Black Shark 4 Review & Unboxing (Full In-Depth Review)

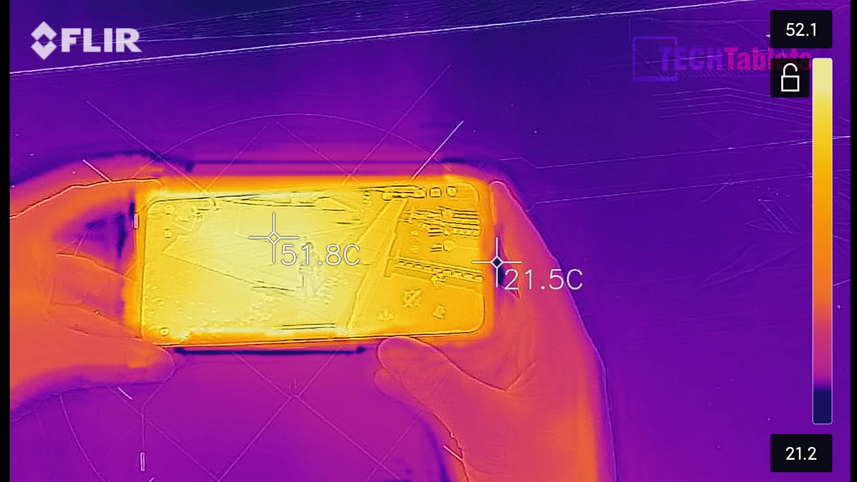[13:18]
The good news is that it hasn't had any problems with the screen dimming, but the bad news is, well, it's up to 51 degrees, almost 52, I think it touched on, which is, that's getting way too hot.
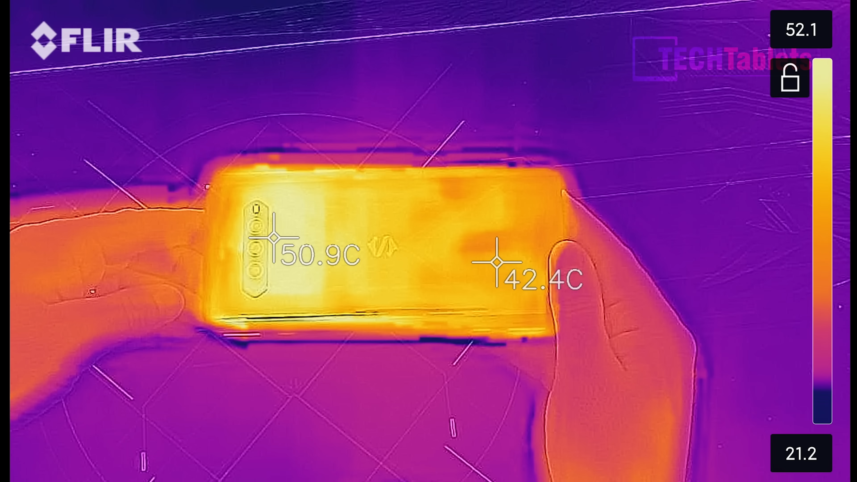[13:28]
And looking at the back here where the chipset is, that's 52 degrees as well. And this is after 1 hour of Genshin Impact at the maximum setting,
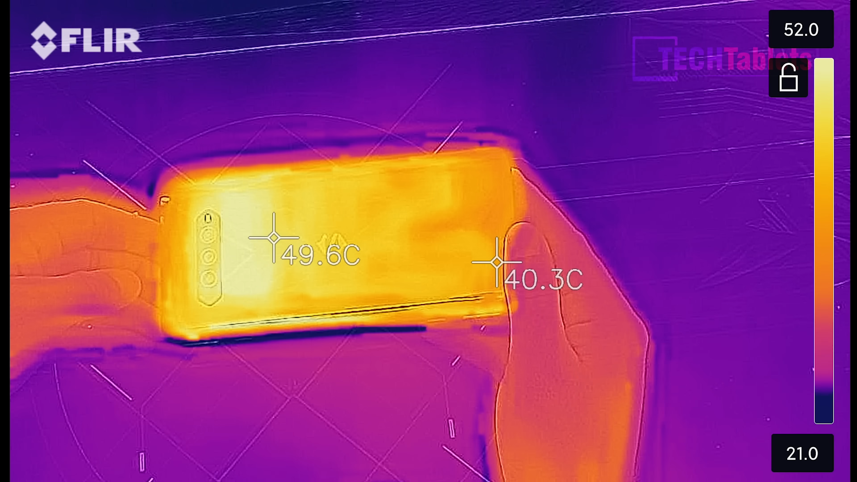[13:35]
so I would run it on lower settings to stop the phone from getting so hot.